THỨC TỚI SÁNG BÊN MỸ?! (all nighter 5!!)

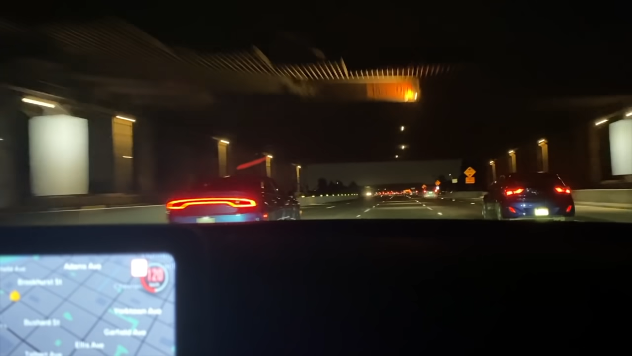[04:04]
chạy cao tốc như vậy nè Nên mình mong là mình sẽ ok